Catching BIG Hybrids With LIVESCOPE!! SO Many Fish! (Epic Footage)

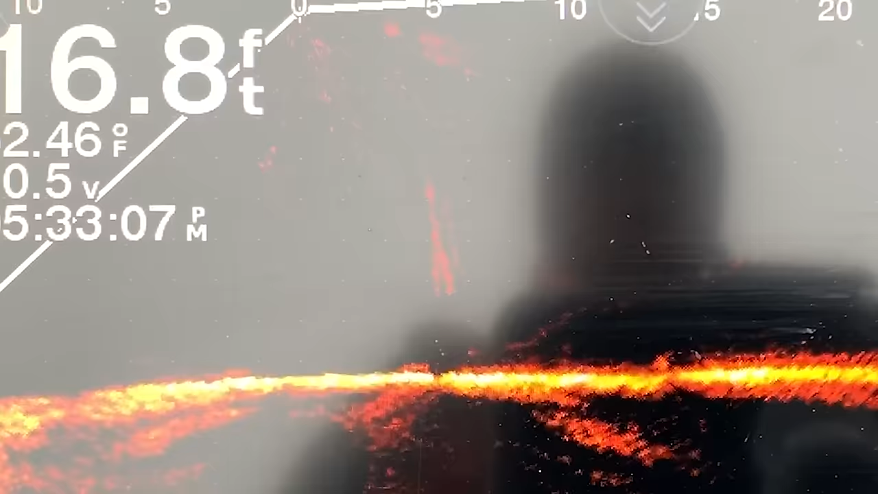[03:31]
On screen: depth 16.8 ft
They're also outside of the river channel.
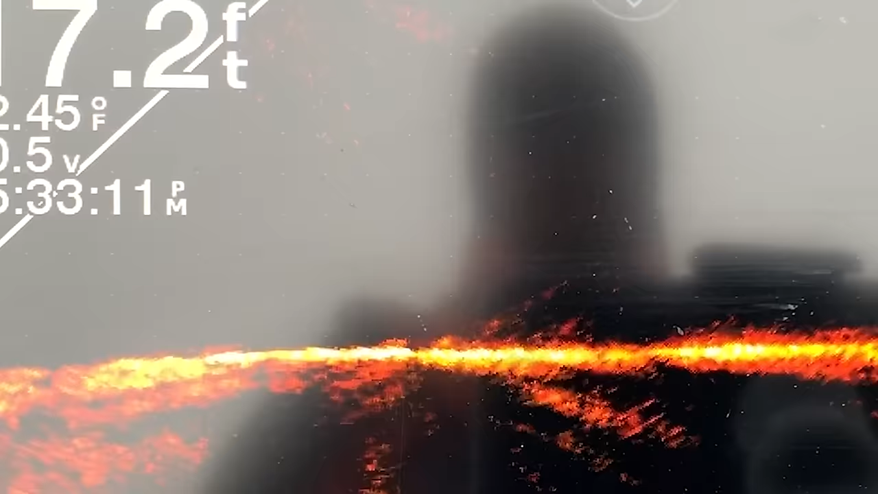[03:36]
So yeah, they're just kind of everywhere right now. But they are so glued down to the bottom right there, like you guys can see.
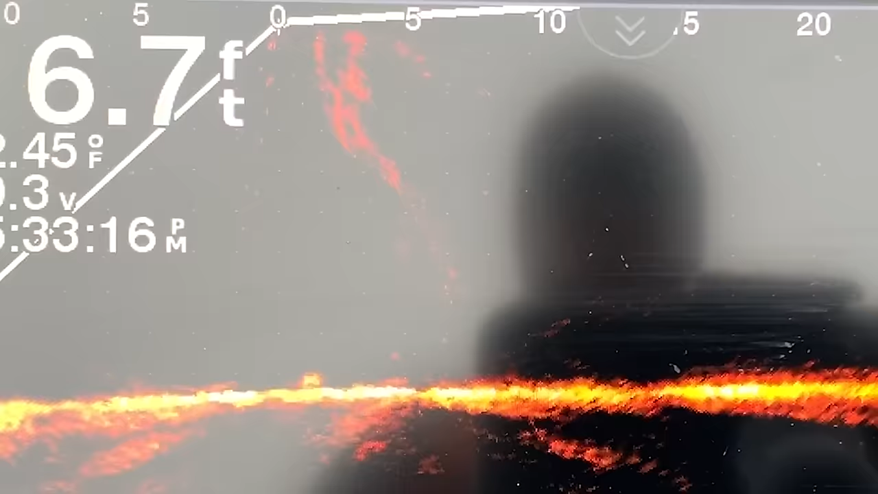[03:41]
You can see my bait kind of hopping around and those fish are just like swimming around super close to the bottom.
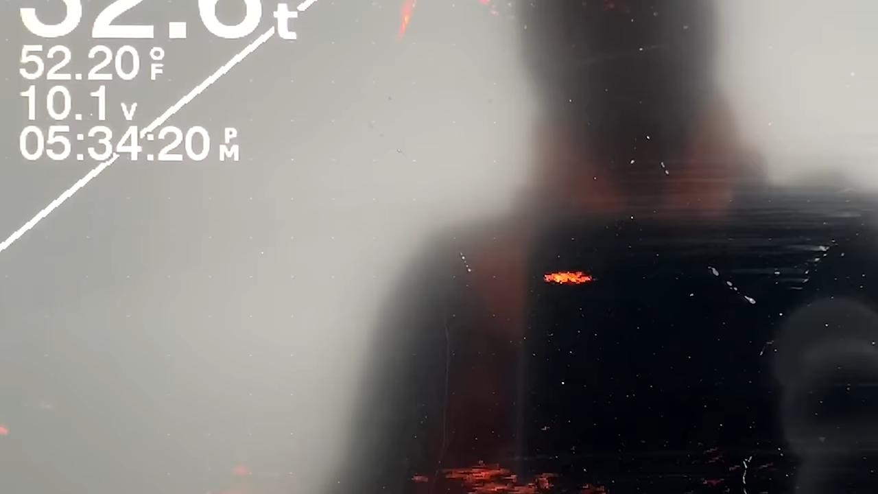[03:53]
On screen: water 52.20°F
Oh my God, I got him. Oh, did you guys see that?
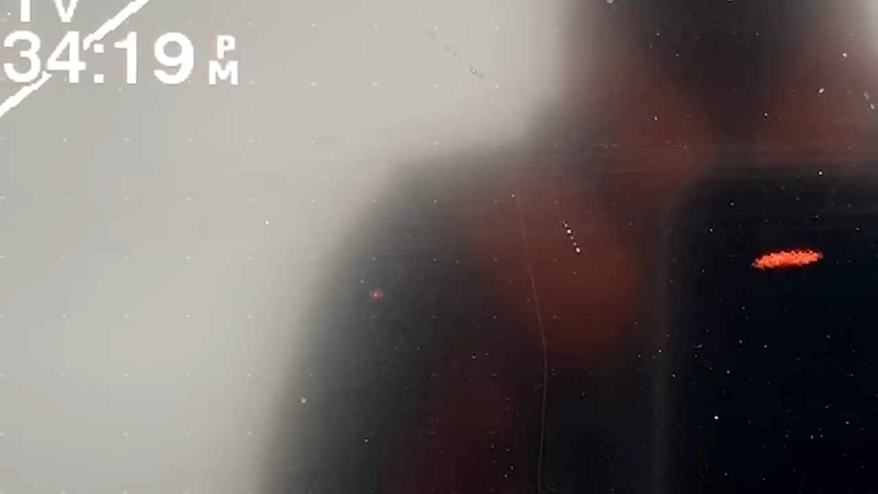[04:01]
Did you guys see that? Oh my God, that was unreal.
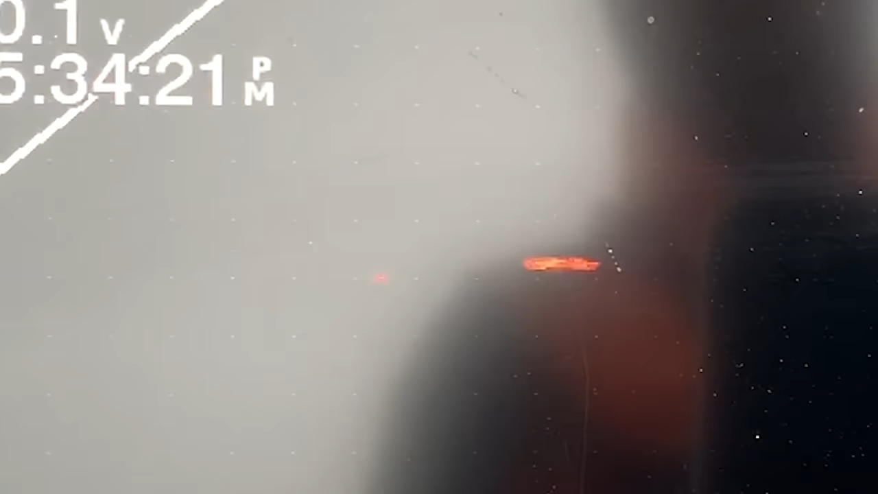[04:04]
That fish shot out of nowhere. And I put my bait right in front of his face and I got him.
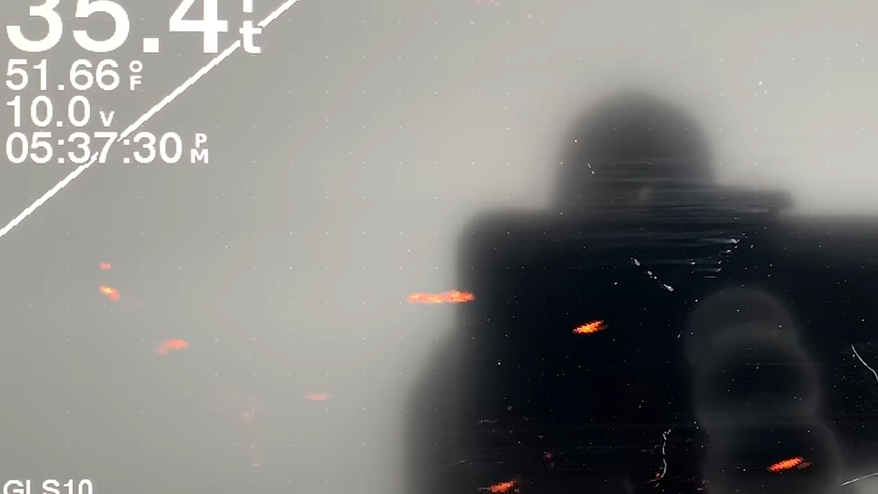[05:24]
Still a significant amount of fish, so I'm getting my bait as fast as I can down there to those fish.
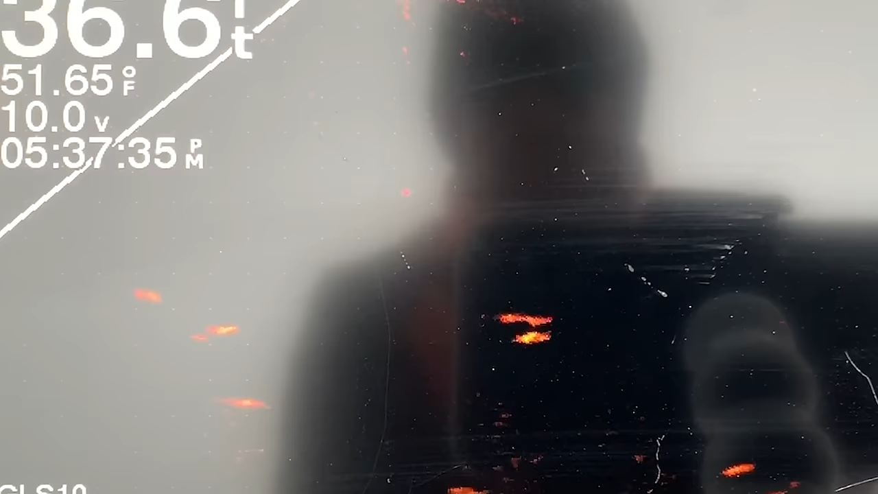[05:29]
As you guys can see, I'm actually doing it right this time.
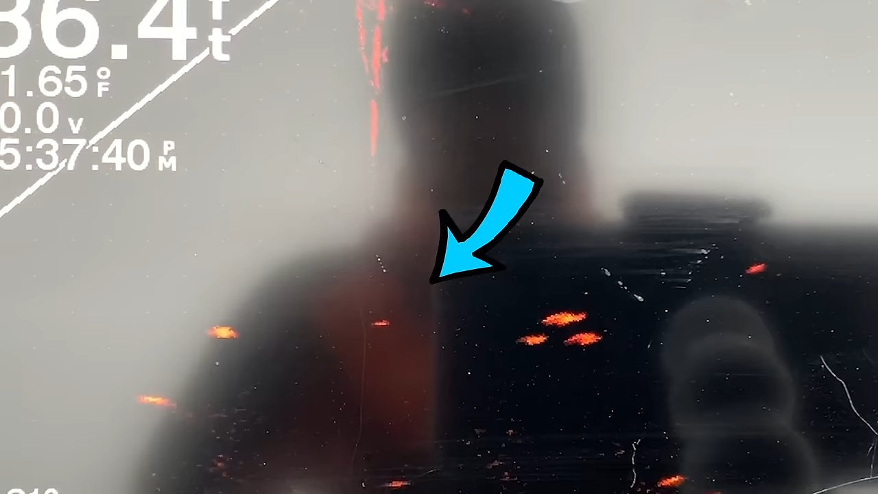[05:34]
We're just kind of spot lock right now. These fish are not in the vicinity of my bait, but they're around.
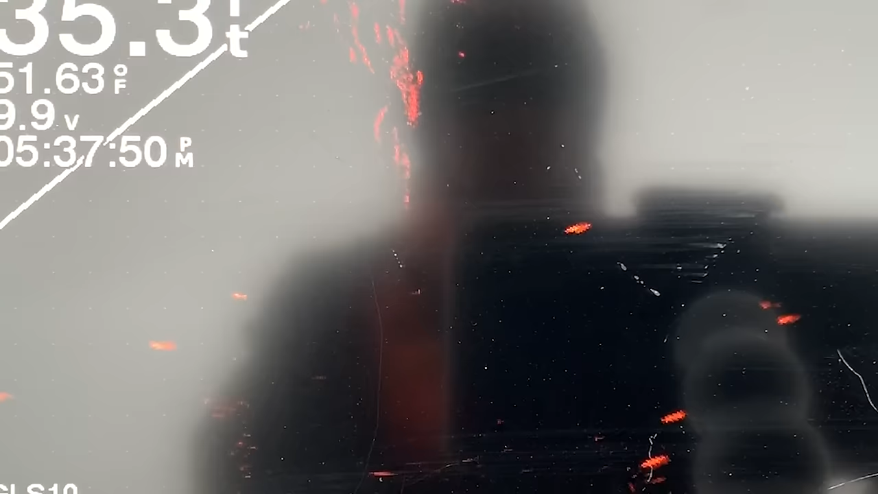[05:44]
I mean, they're really just kind of swimming through the channel here. I'm gonna come up and get that one right there. Watch, watch. Here he comes. Oh, he turned.
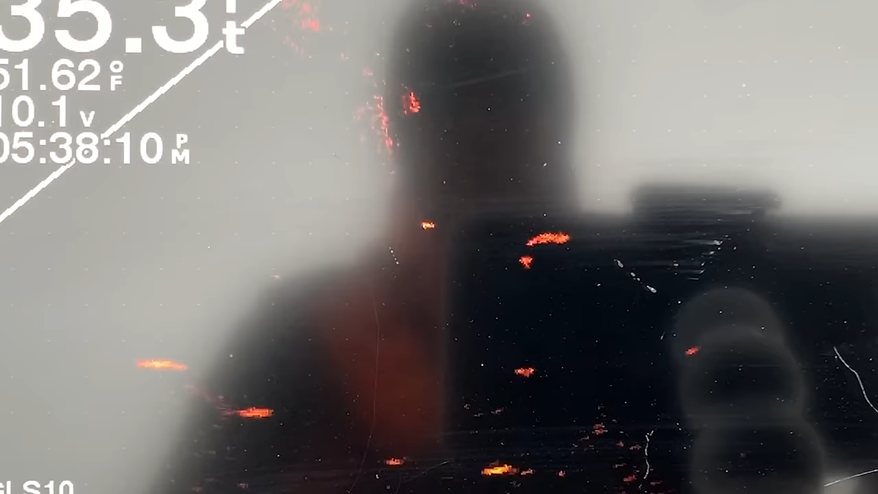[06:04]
It is so insane to see how out of their minds these fish are when they're chasing after a bait.
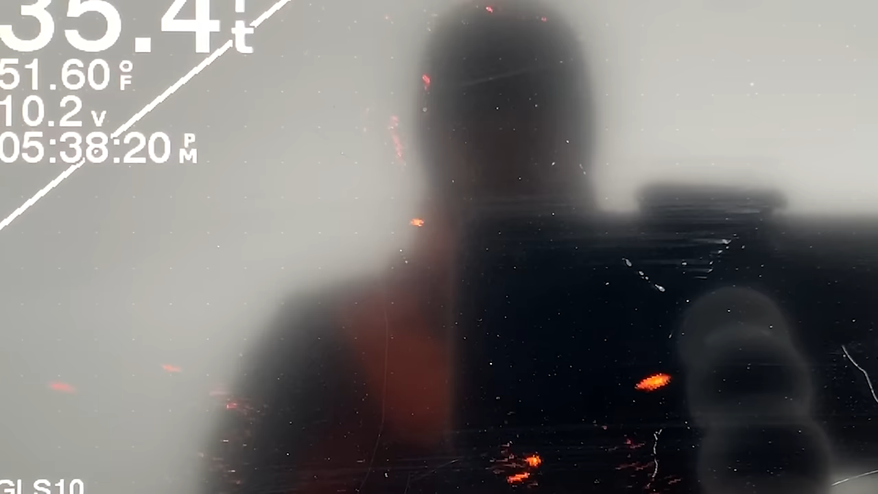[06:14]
Come on.
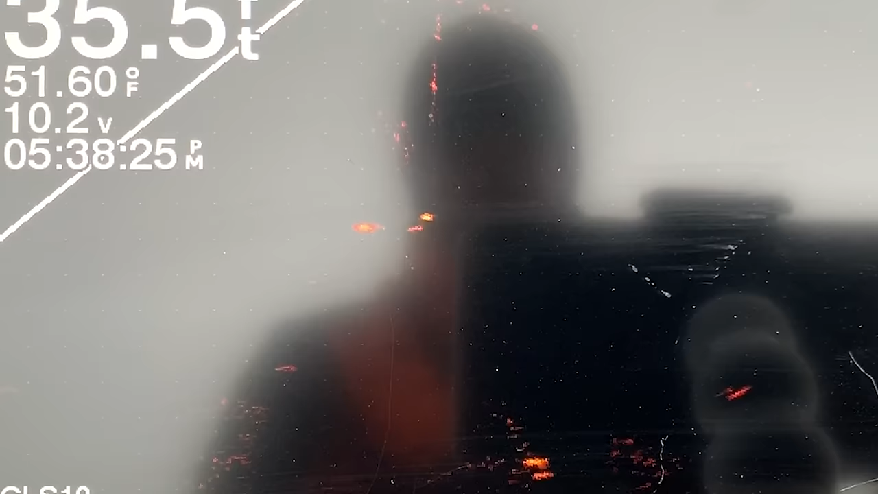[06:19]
On screen: water 51.60°F
They just appear out of freaking nowhere.
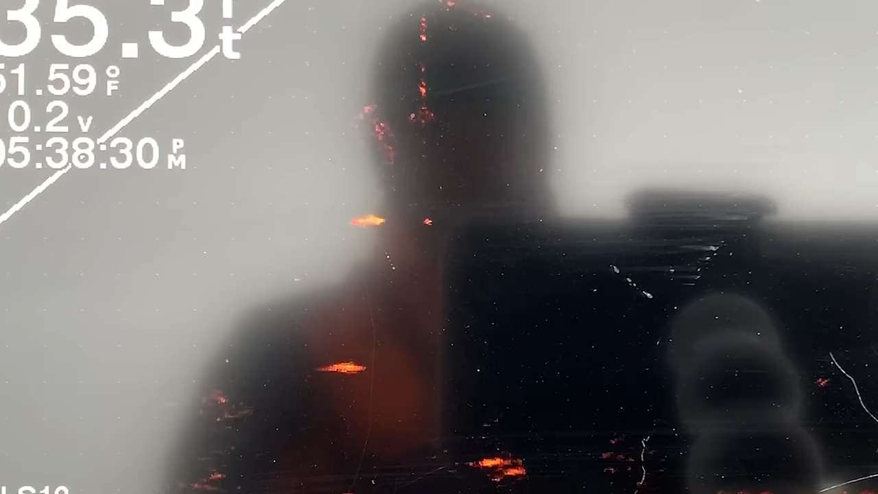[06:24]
Here it comes. Here it comes. Eat it. Sometimes they like a dead stick too, literally.
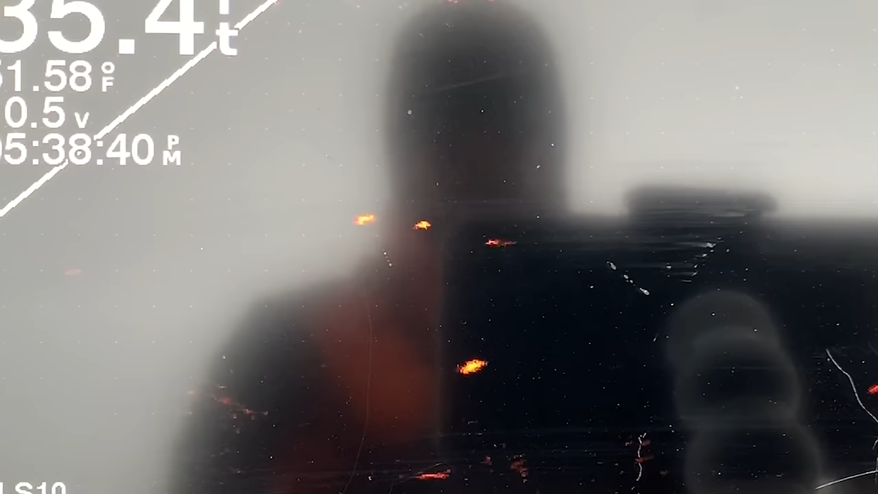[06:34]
They sometimes like this bait just sitting there.
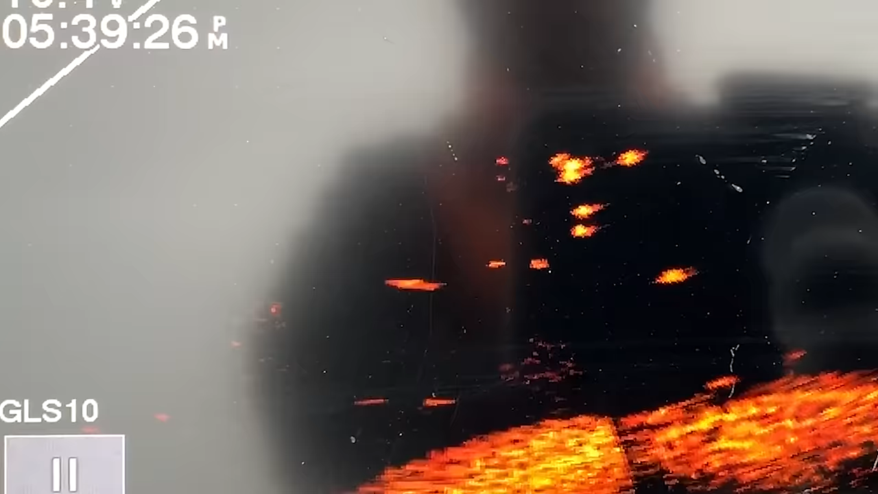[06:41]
Look at how many fish there are right there. That's not even a lot. You guys should have seen it earlier. You saw that video clip I posted. Oh, he just smacked it. Smacked it. They all kind of disperse and then they come back. Eat it.
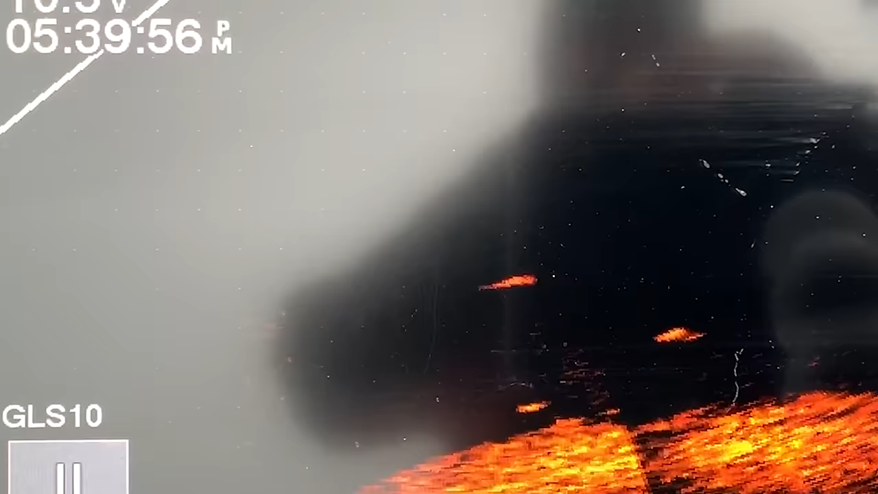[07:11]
Oh my God, he smacked it again. You guys saw that. And then he spooked, obviously, because he tasted metal. Another one, right on it, right on it. Oop, he spooked too.
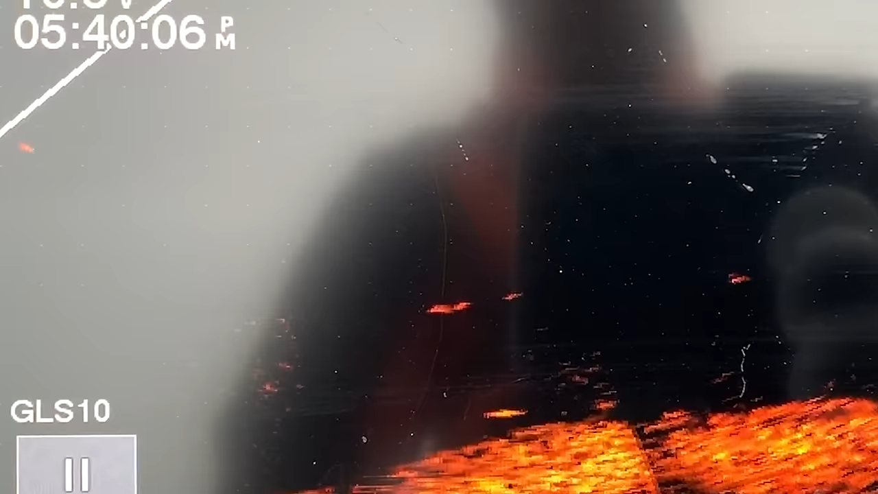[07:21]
Come on. Don't do this to me now. Bring it up to that guy. Oh yeah, I want him.
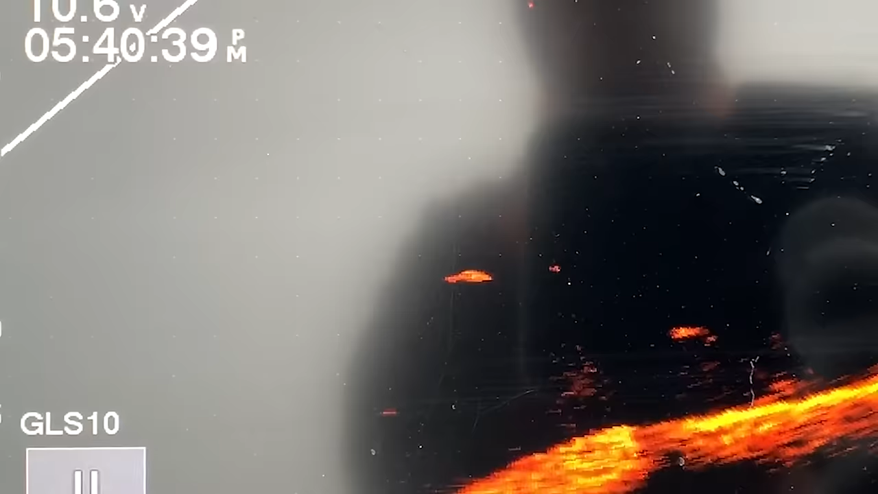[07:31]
That's a big fish. Eat it. Got him.
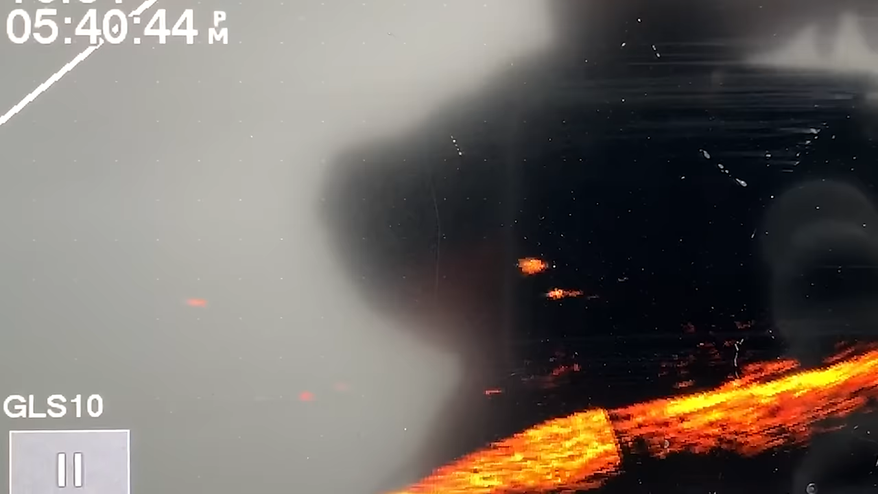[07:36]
Got him. Yes. That was so sick. Oh, it's a big one too.